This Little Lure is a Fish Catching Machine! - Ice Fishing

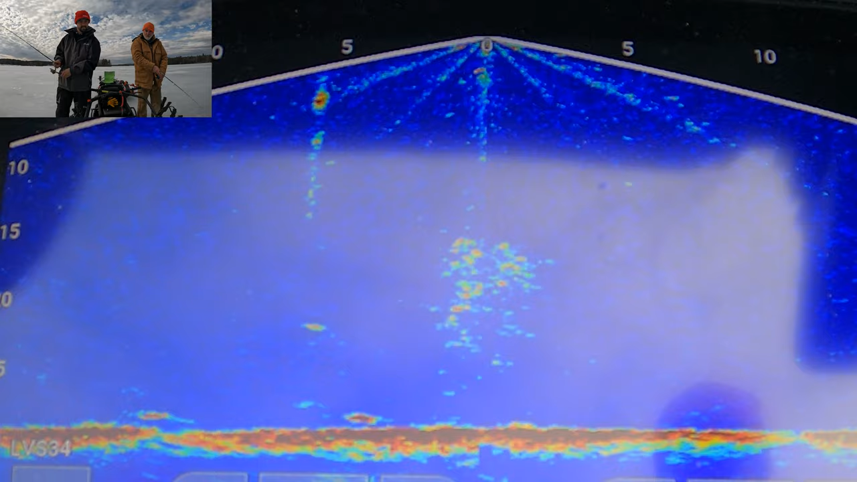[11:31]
He is hauling ass. Here you go. Oh, go, real. Got one. That was sick.
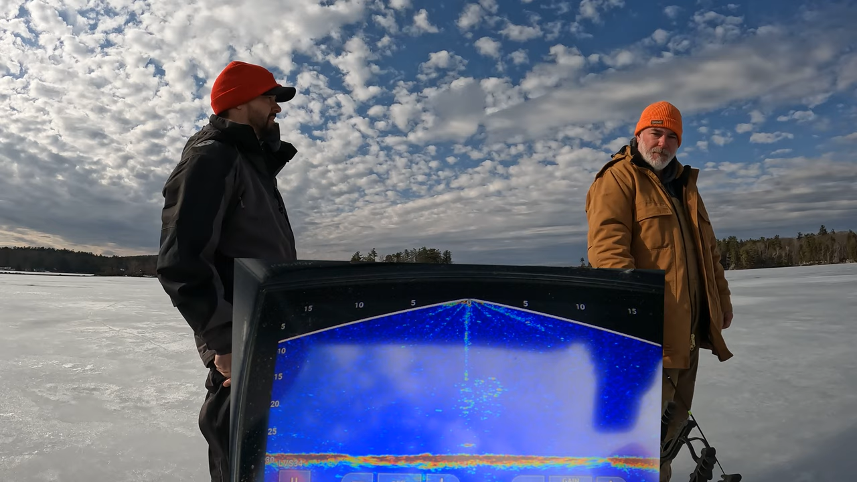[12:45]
Well, that's what I've noticed. Well, let's try the other hole.
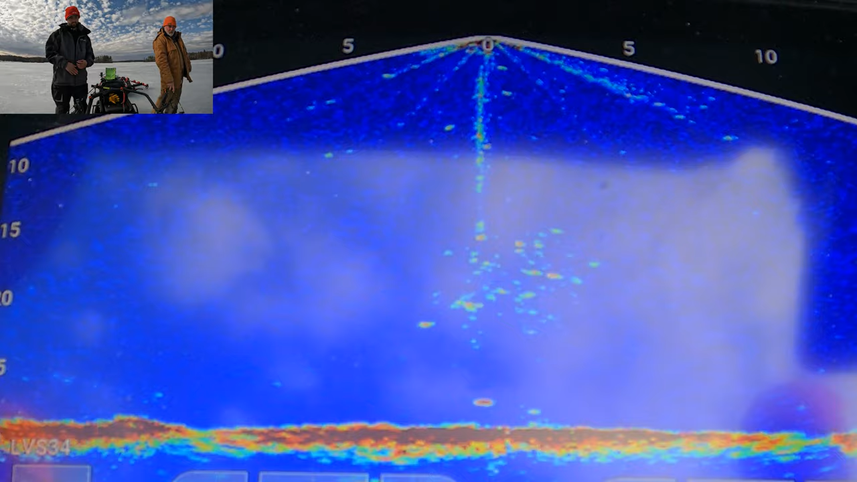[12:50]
Oh, here he comes. Here they come. Bang! Go. Bang! You're welcome.